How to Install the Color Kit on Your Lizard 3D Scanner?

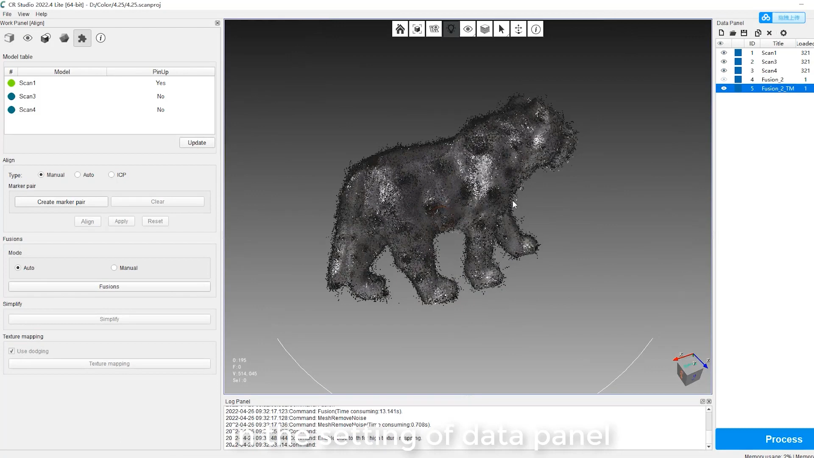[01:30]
Click Process to generate one color 3D model.
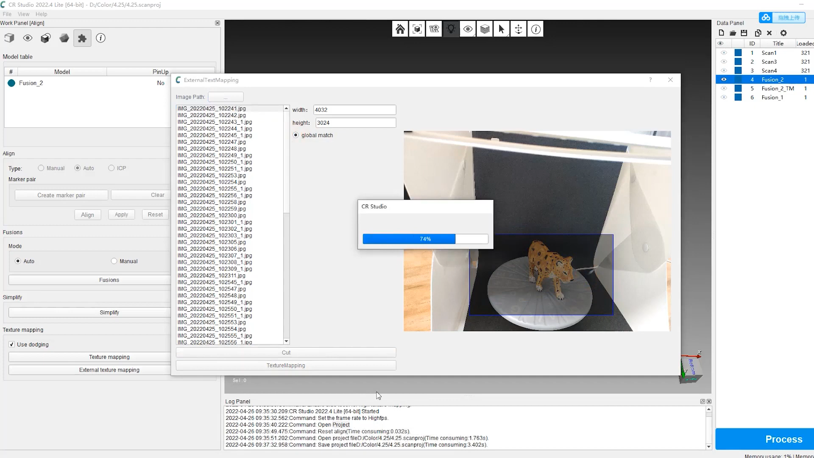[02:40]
When you finish cutting, then click texture mapping.